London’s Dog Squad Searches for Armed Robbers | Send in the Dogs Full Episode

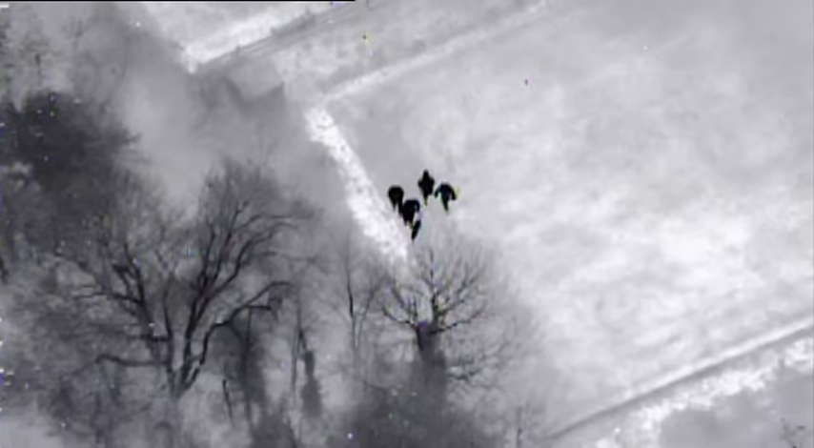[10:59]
Indian 99, 00, we've got a positive track. We are definitely tracking.
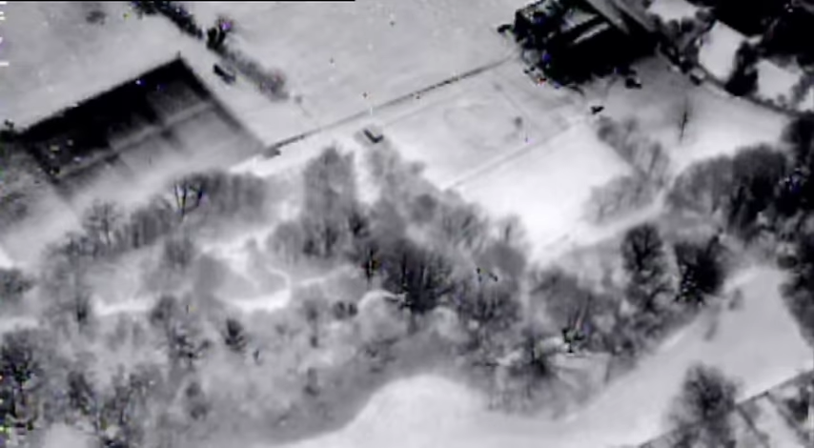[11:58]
Chasing armed and potentially dangerous men through woodland is dangerous enough. Risking a shootout with innocent bystanders around is just out of the question.
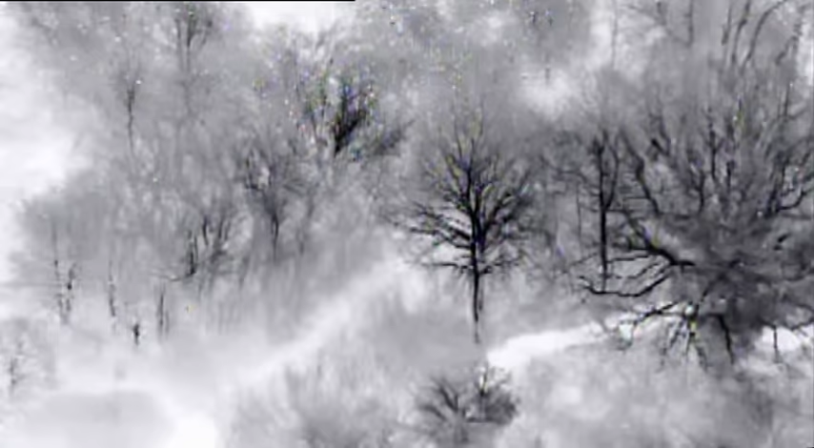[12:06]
Indian 99, we are definitely tracking just inside the wood line.